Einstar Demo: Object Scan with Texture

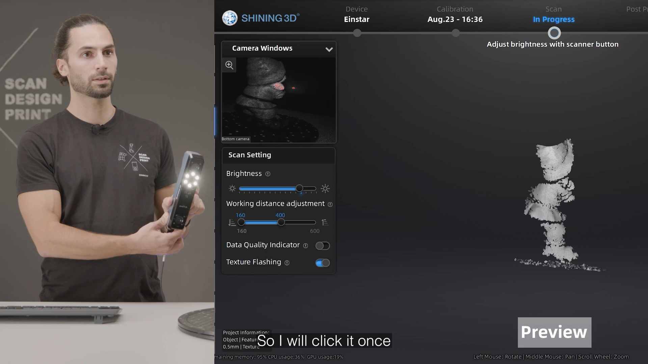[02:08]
We immediately see on the left of the screen
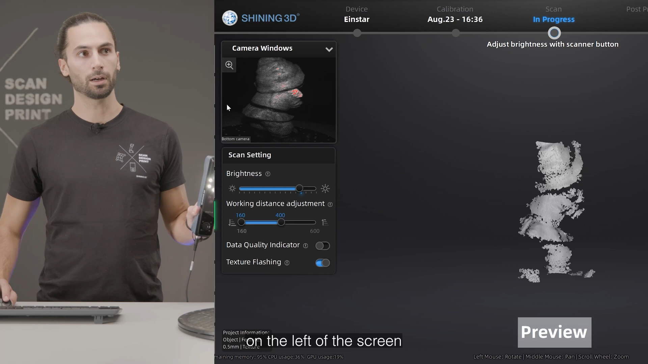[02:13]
the video feed from the camera and a preview of the data being captured.
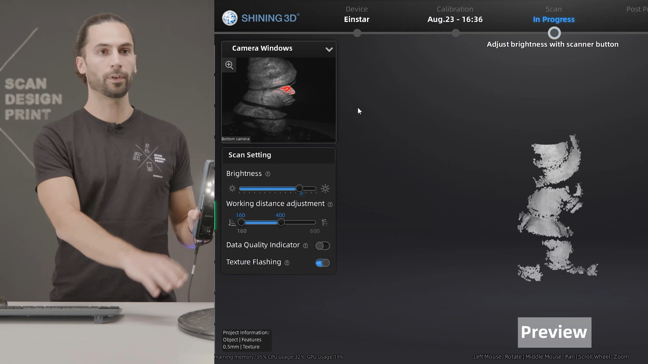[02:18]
First thing we need to do is adjusting the brightness of the scan.
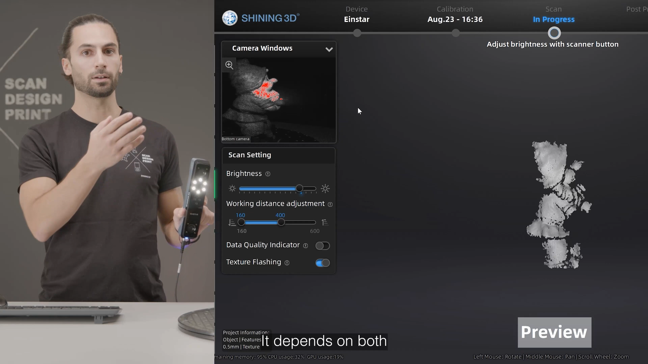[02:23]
It depends on both the textures of the part and the light on the ambient light.
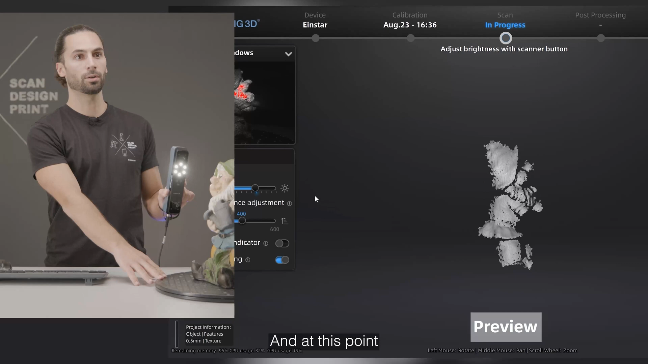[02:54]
And at this point we are ready to to start scanning.
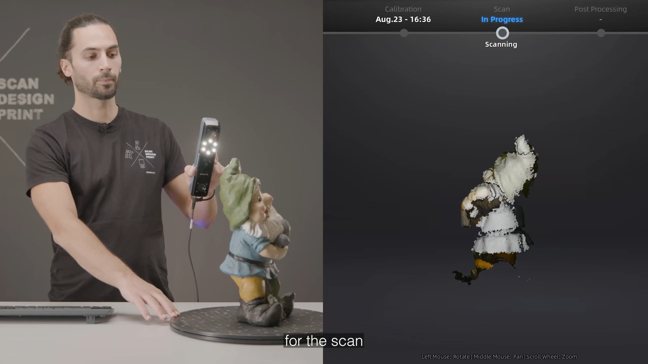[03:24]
I'm turning the part using this manual turntable and turning the scanner to different
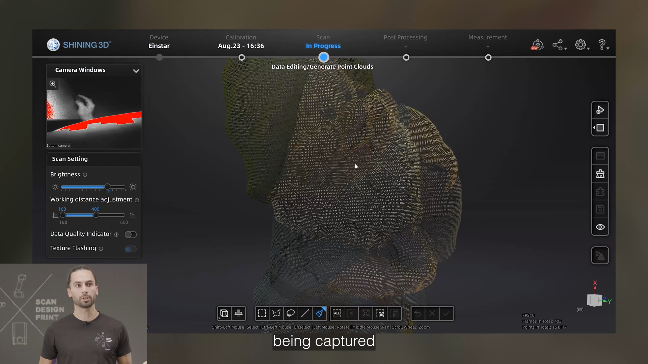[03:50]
We can see the points being captured along with the textures of the part. I can enable now the data quality indicator.
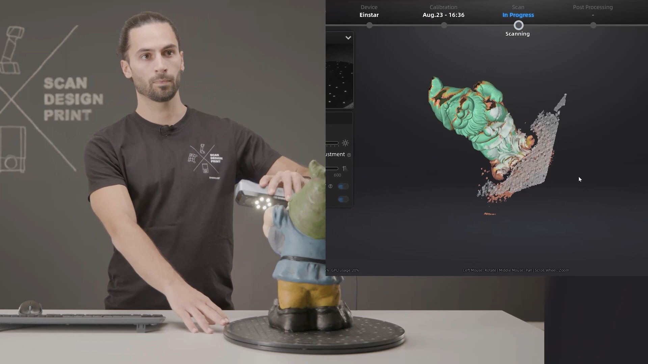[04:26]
It's likely that the tracking loss occurs.
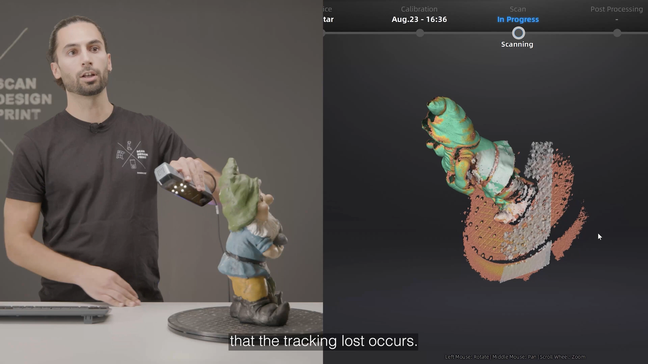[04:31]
That happens when the software cannot align the data with the new data with the data already captured. When this happens,
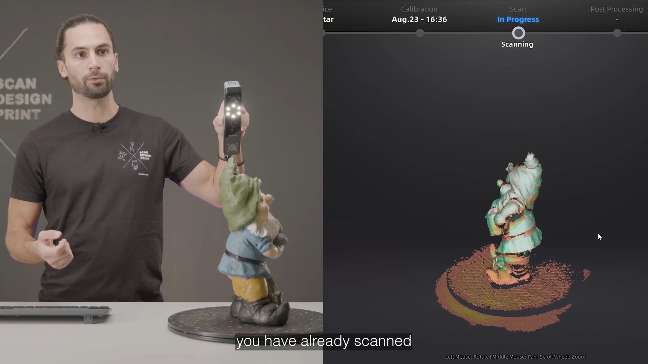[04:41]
simply move back to some region you have already scanned and the software will resume the scan.
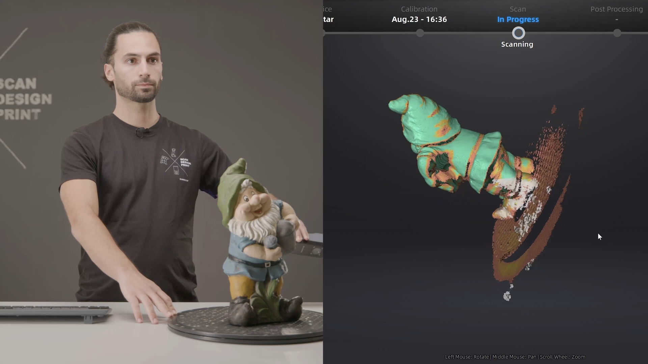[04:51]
By simply re-scanning these regions in red, we increase the point density,
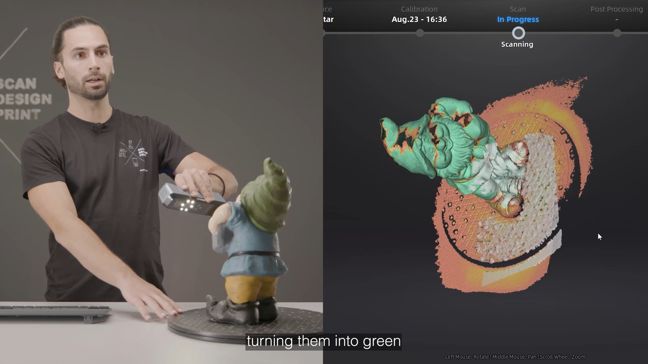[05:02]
turning them into green and ensuring the quality of the point cloud is improved.
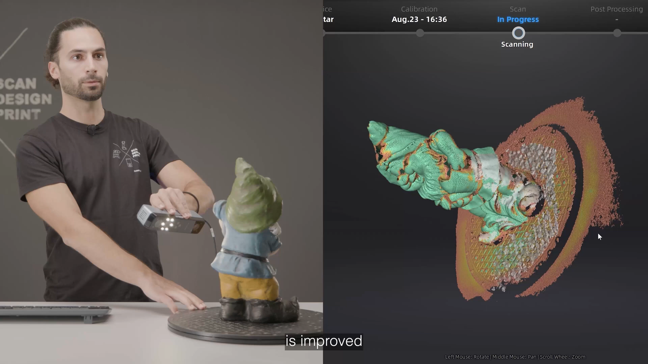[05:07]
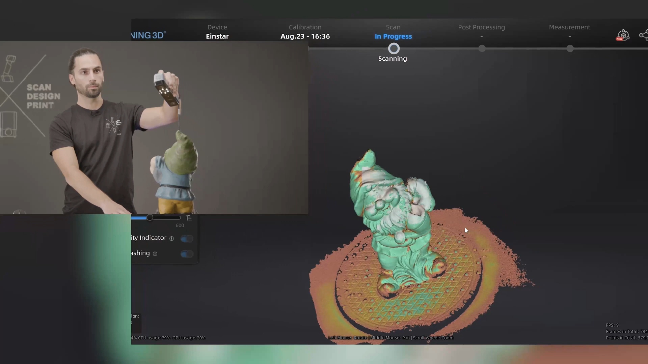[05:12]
We have captured enough data. Let's disable the data quality indicator.
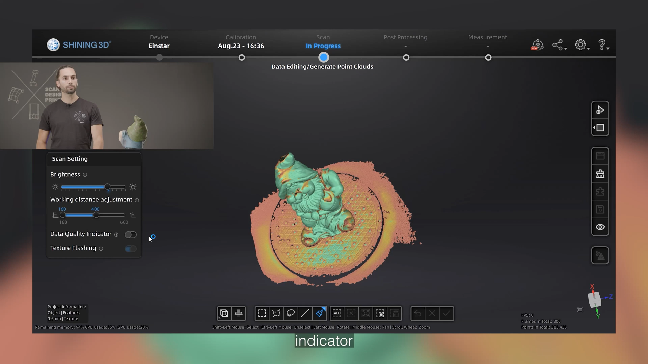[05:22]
And now it's the time to clean our scan.